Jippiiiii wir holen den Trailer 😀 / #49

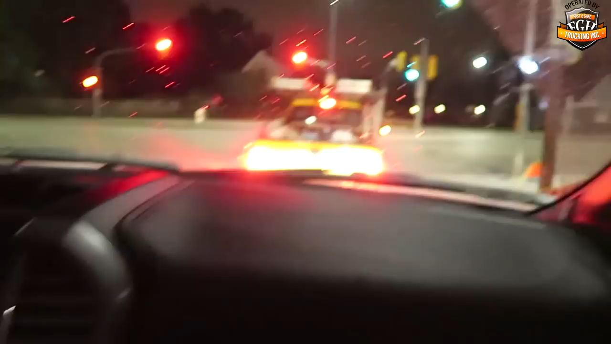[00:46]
Ja, das hat er sich auch gerade überlegt. Ja, deswegen mein Freund. Deswegen hat er ja gebremst. So, hier die Uhrzeit, die die Dame angesprochen hat.
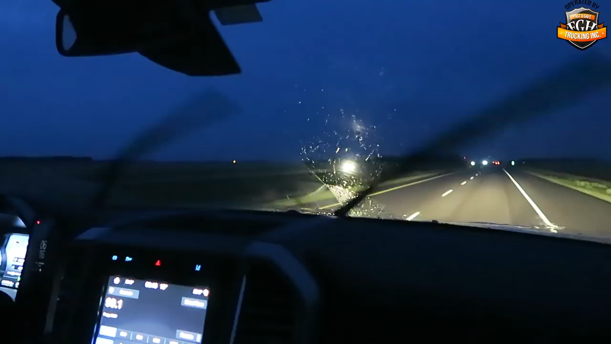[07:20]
Intervall gibt es schon immer, aber nicht. Der stellt sich auch alleine ein, wie schneller wischen muss. Das ist ein sogenannter Regensensor. Der wird schon seit 10 Jahren verwendet in Fahrzeugen. Guck mal jetzt. Aber, naja. Jetzt spinnt er. Jetzt wird er langsamer. Ich lasse euch einfach so dran teilhaben, weil Oma, die Oma und ihr Wischer, das ist jetzt der neue Hit auf Video. Nee, Das Fernlicht ist besser.